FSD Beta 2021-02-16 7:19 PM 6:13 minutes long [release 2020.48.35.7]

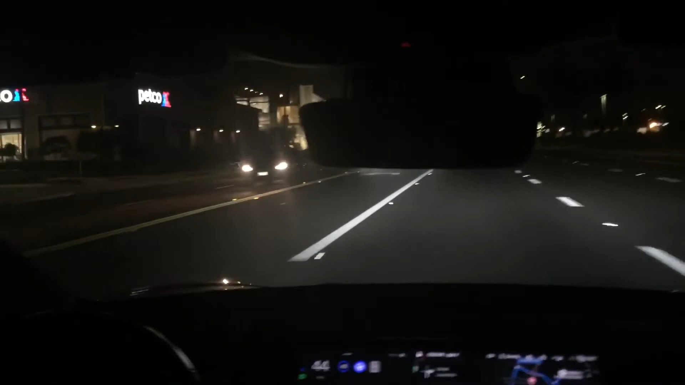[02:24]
FSD likes to brake later than I do.
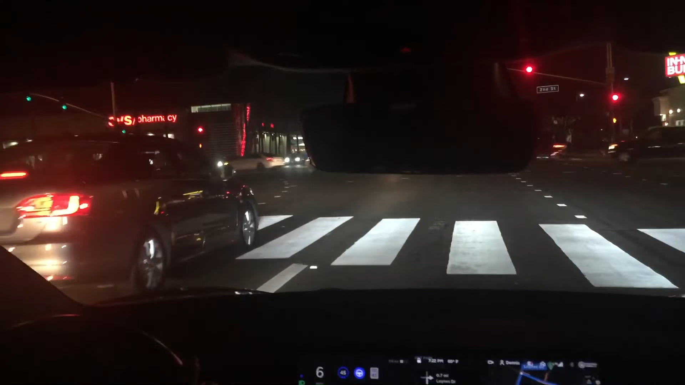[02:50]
I like to use a single pedal driving, so I usually release earlier so that it's a smoother brake, but it gets us to the line.
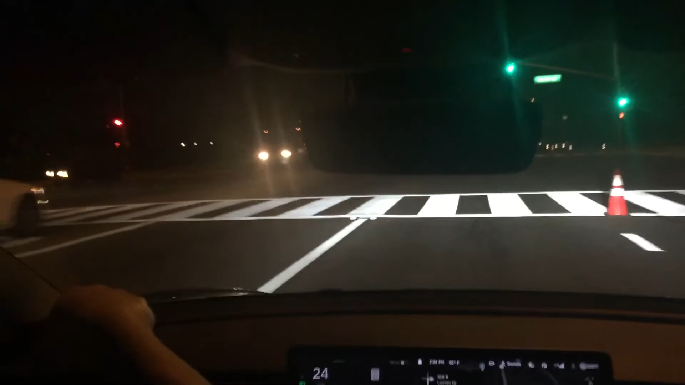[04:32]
FSD team had planned yet, so took over and made the right turn myself.